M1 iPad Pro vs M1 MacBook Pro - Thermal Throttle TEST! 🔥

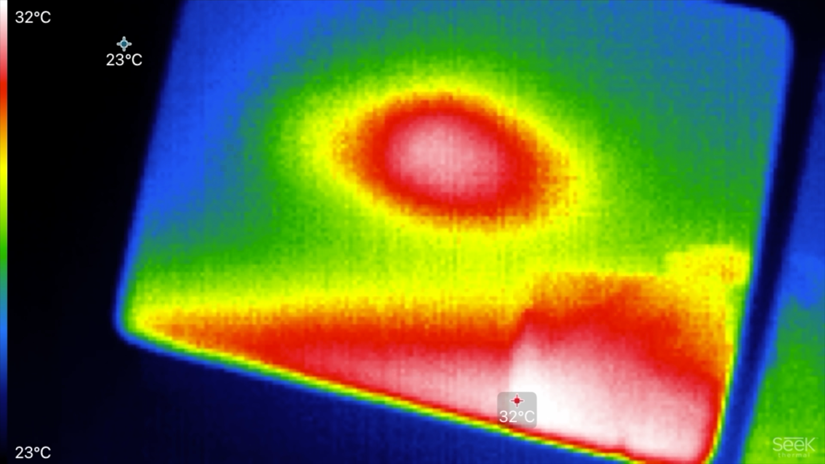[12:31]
On screen: scale top 32°C, scale bottom 23°C
where that m1 chip is but we've got 33 degrees celsius hottest point on the ipad 31 hottest point on the macbook pro back to the ipad 32 right there at the bottom interesting what about this little spot right there 33 i just saw in the middle and look at that 30 back on the macbook pro so the
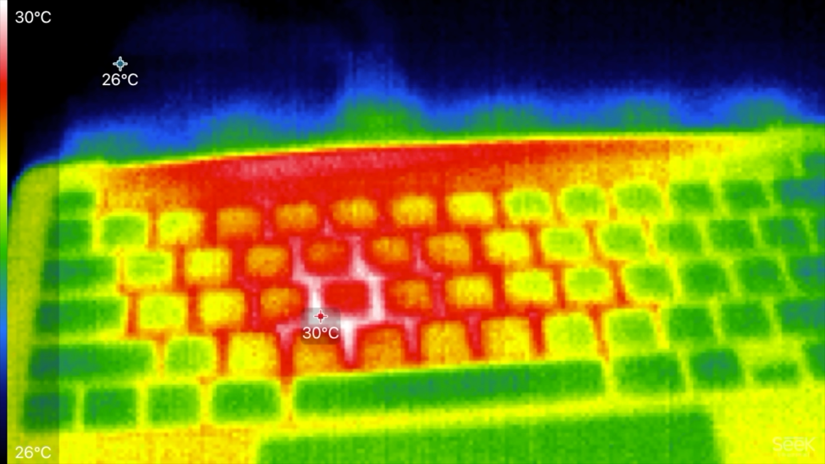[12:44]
On screen: scale top 30°C, scale bottom 26°C
macbook pro is definitely
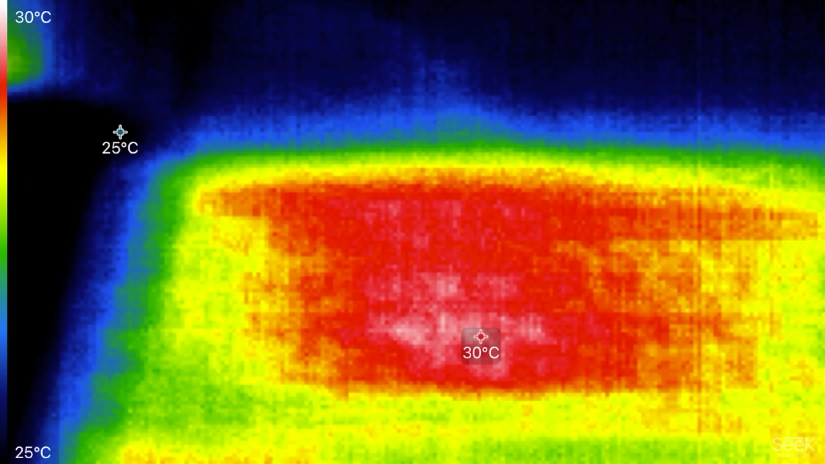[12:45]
On screen: scale top 30°C, scale bottom 25°C
staying
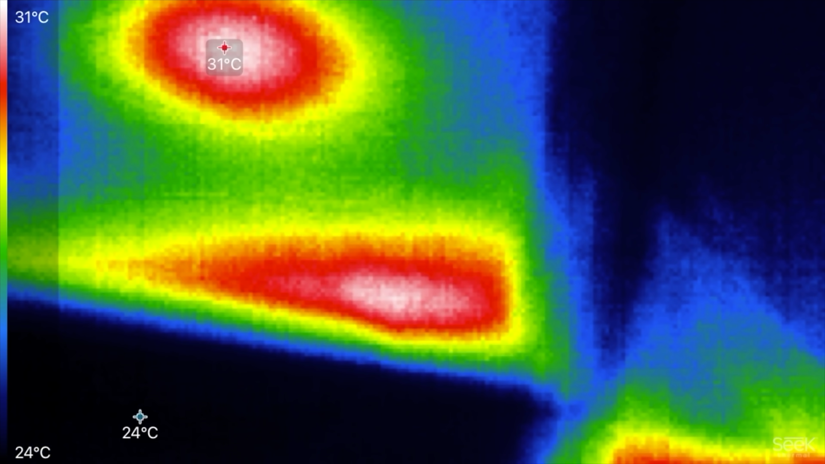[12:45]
On screen: scale top 31°C, scale bottom 24°C
cooler but we're not seeing crazy temps on that ipad so that is reassuring like the cooling is actually really
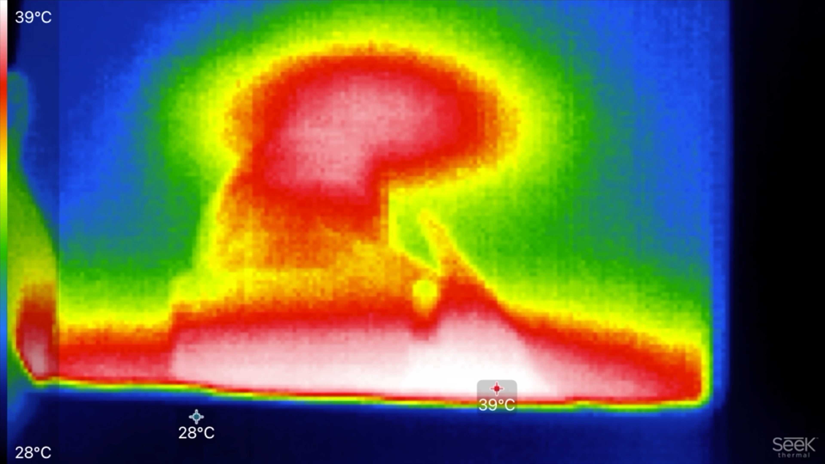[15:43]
On screen: scale top 39°C, scale bottom 28°C
39 at the bottom i don't know why it's
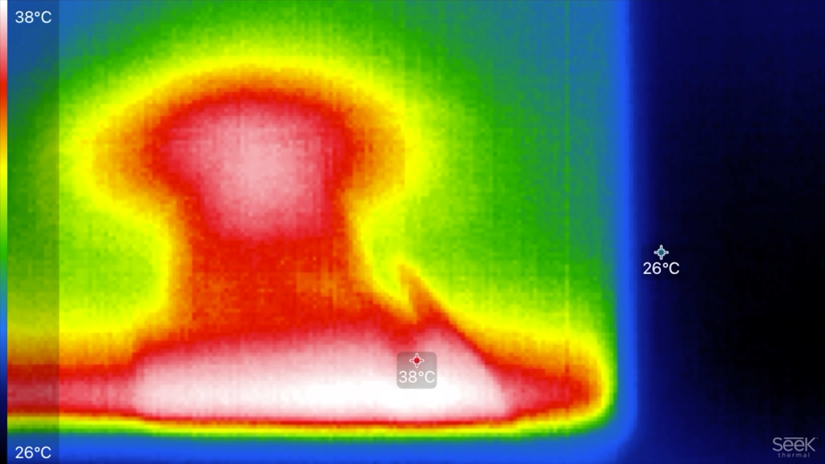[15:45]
On screen: scale top 38°C, scale bottom 26°C
so
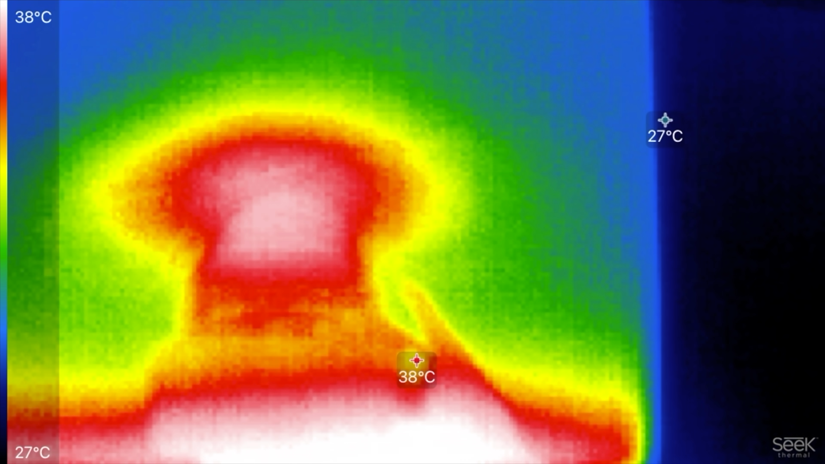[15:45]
On screen: scale top 38°C, scale bottom 27°C
hot down there but
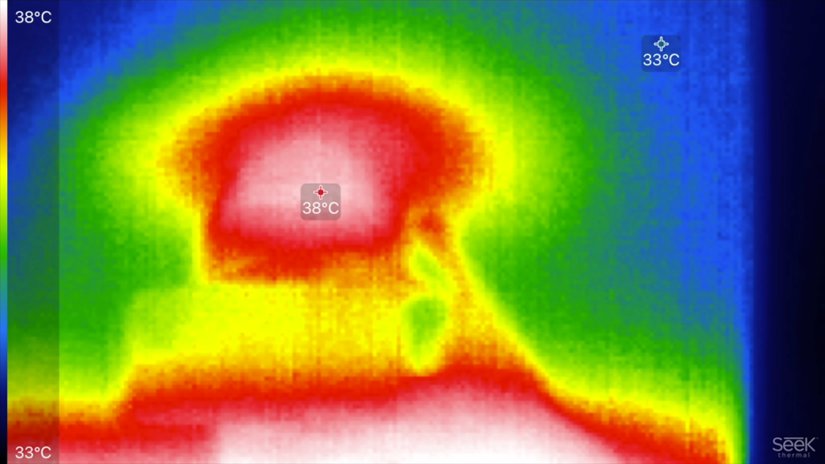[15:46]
On screen: scale top 38°C, scale bottom 33°C
right in the center is about 38 so